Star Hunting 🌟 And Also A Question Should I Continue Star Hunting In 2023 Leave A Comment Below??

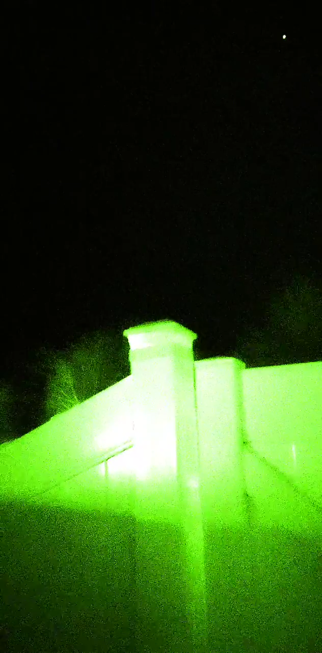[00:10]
it's the 12th i believe it's monday here so you can see there's a whole bunch of cars just coming out of roads i'm gonna come out back here
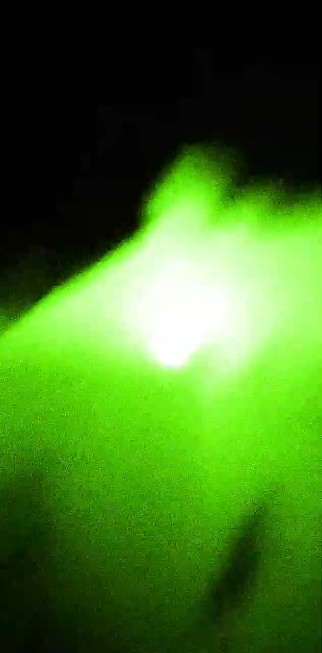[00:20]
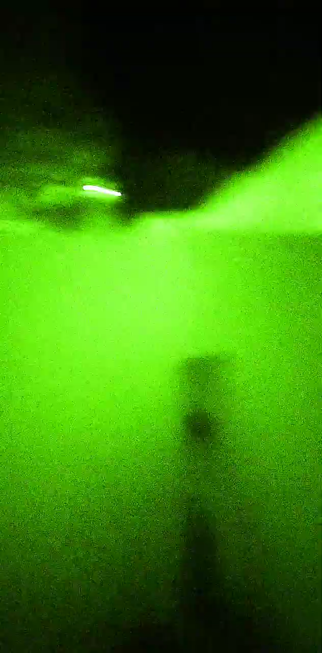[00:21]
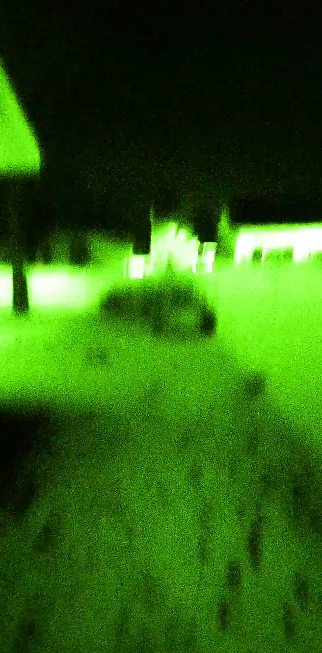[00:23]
there's some light out here but a whole bunch of cars just coming down the road gonna make too much glare my video so
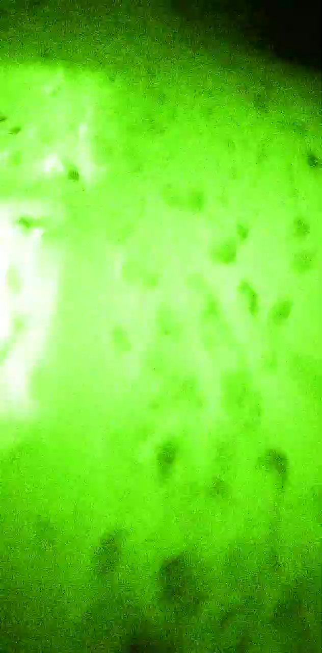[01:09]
was quite cold saturday it's actually not that cold tonight and another thing is there's snow on the ground tonight
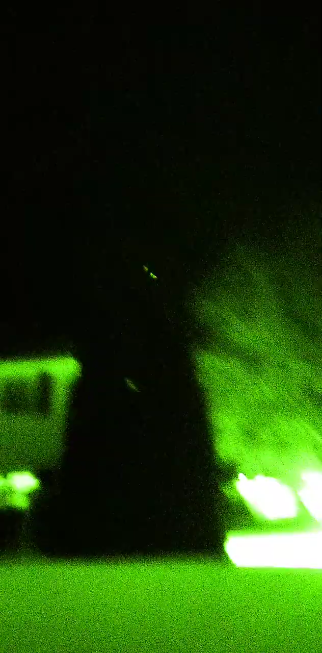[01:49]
anyway you can see a lot of stars out tonight
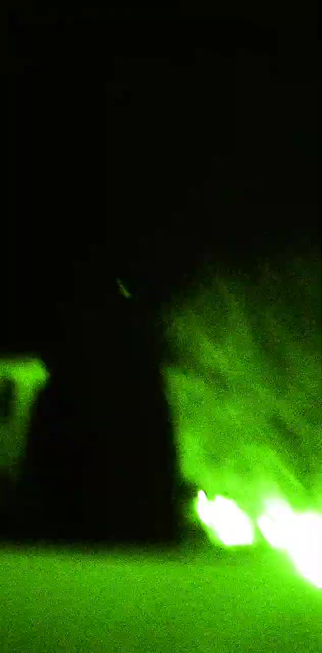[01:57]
of course we're not gonna zoom into all of the stars but the moons or whatever planets
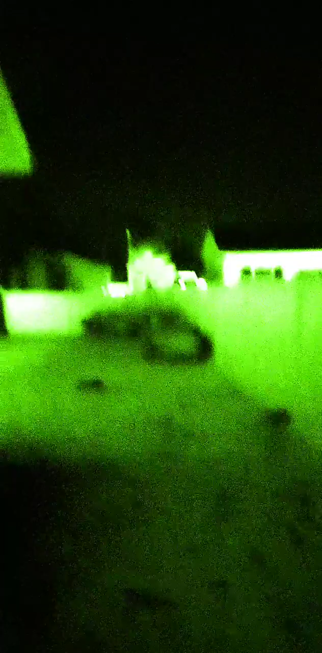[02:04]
uh the car's going all over the place tonight so i want to get the glare in my video so i just
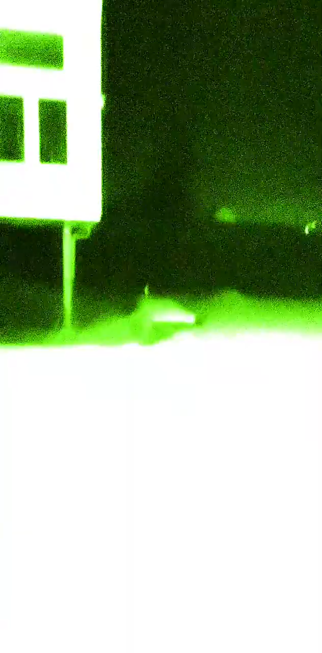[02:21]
yeah there's some glare coming off of the light right there but besides that it's fine
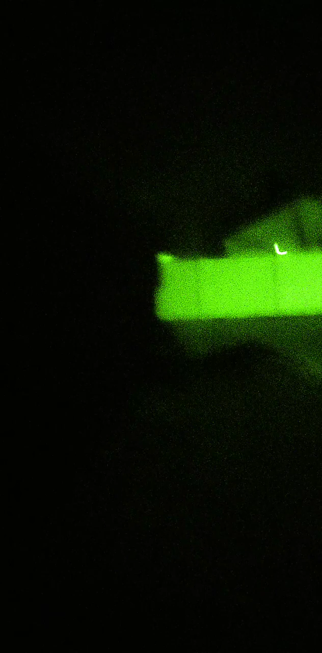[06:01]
there's so much glare out here but i'll try to not get so much glare in the front either but
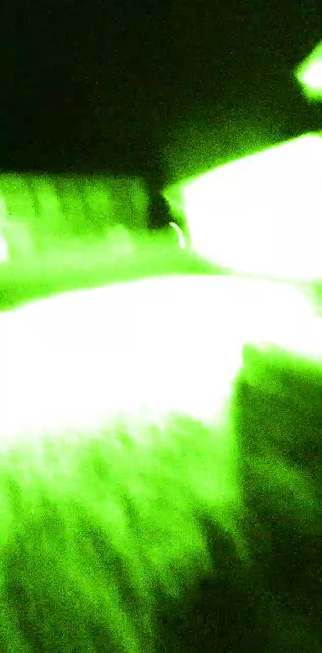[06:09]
anyway just gonna wrap it up back here i'll try to see if i can go in the front i don't know what the moon is it's probably beyond the trees or something i i don't see the moon the moon's out but